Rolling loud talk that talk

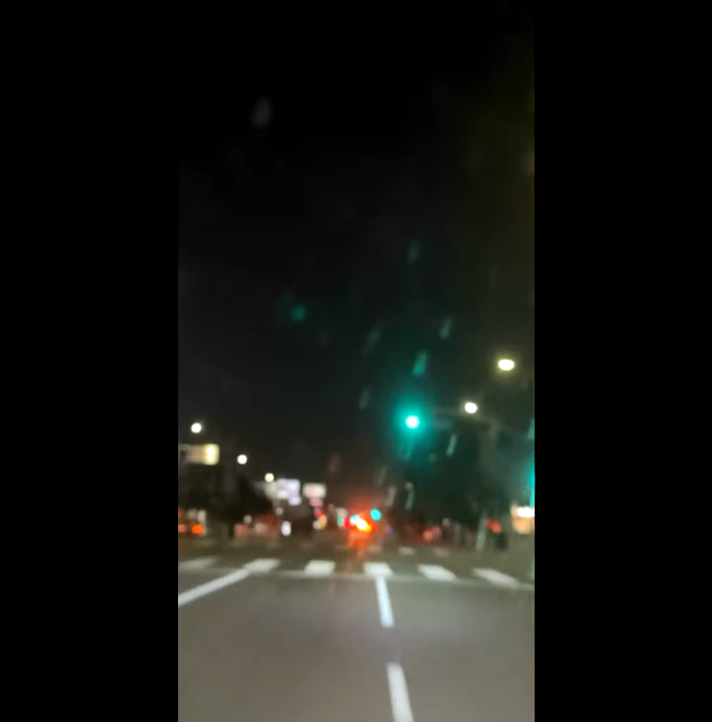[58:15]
I'm trying to catch the light. I'm going to give them like 6 lights. If they pass 6 lights, I ain't going. I ain't following them no more. Shawty, I've been running on you the realest. Oh, they turning. I can't even turn. Oh, it's a red light.